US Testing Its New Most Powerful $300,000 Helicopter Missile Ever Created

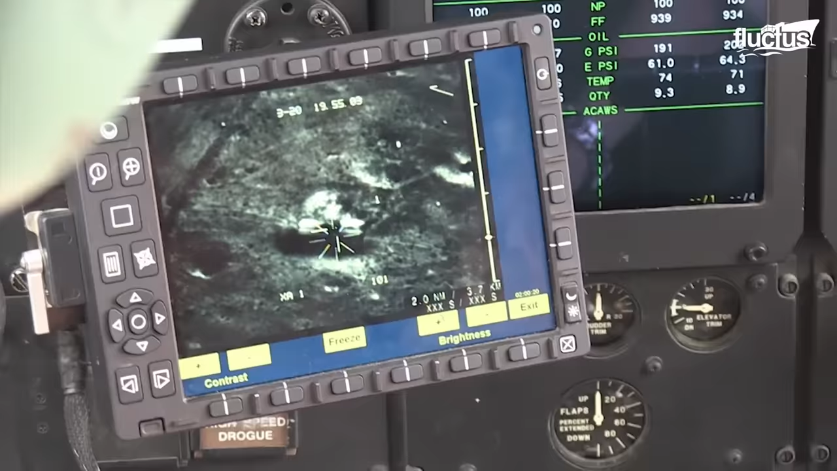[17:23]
Harvest Hawk uses a video camera attached beneath the wing of the aircraft to stream live video footage to the pilot
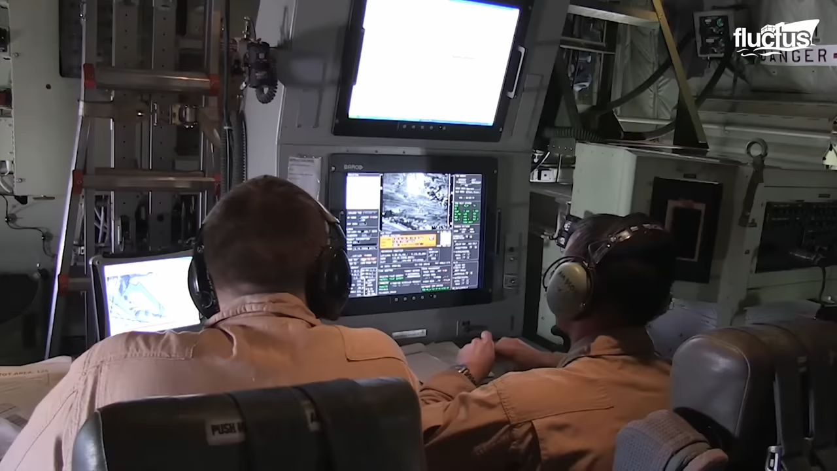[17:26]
and Harvest Hawk controllers within the aircraft.
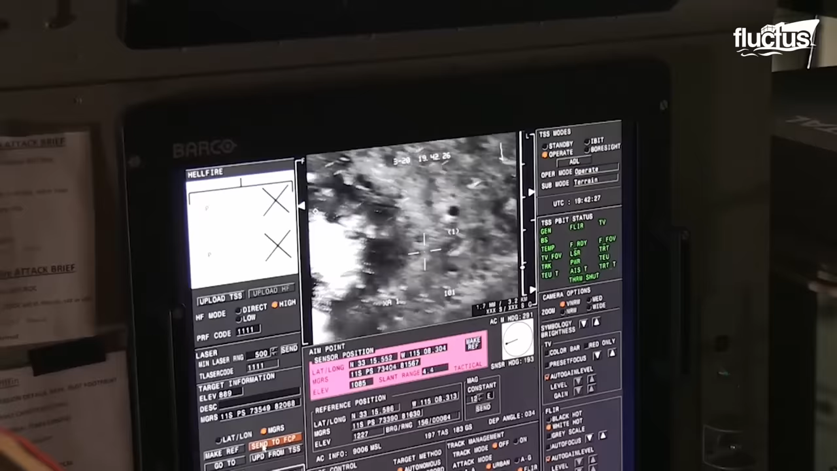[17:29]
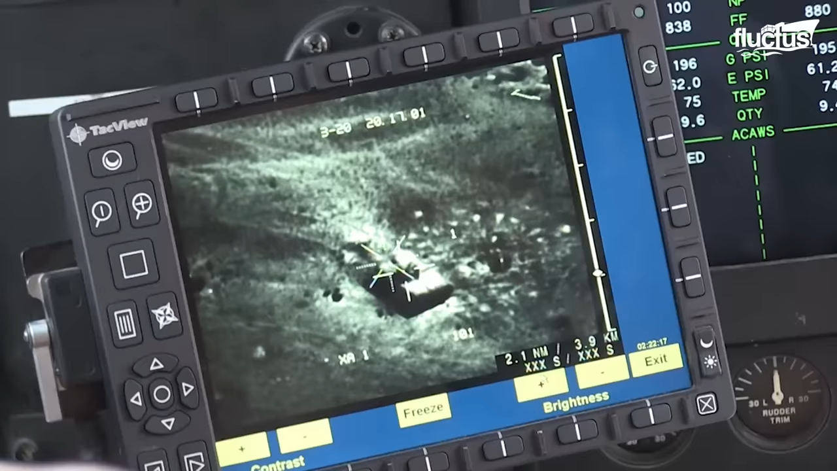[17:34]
The controllers monitor the live stream on
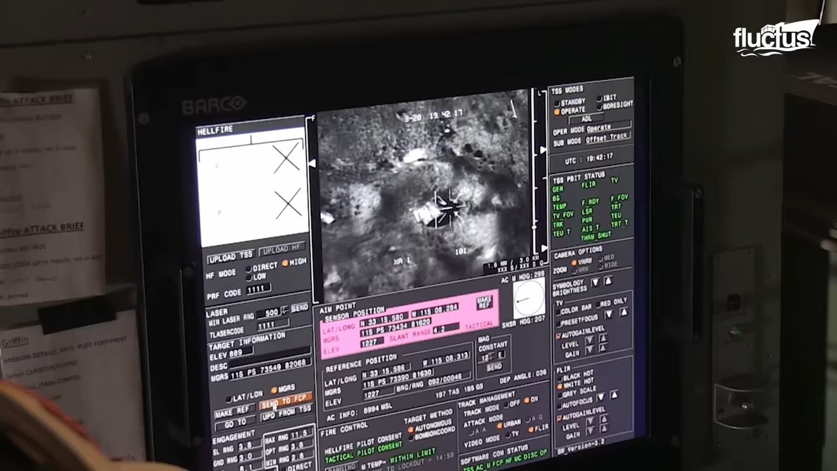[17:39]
the screens and coordinate with the pilots and crew to identify and launch munitions on the ground targets.